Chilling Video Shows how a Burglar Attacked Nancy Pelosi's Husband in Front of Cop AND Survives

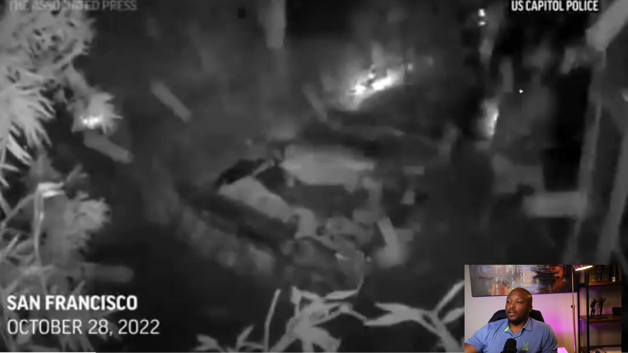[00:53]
trying to break into the house and I'm thinking you think there's more security than that or barrier so easy to break into
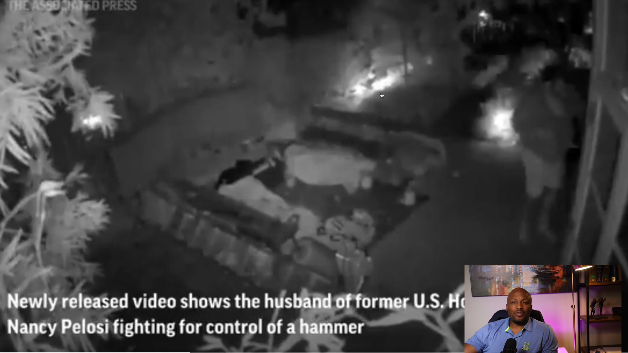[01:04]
Nancy Pelosi's house it just didn't make sense so he's able to force his way in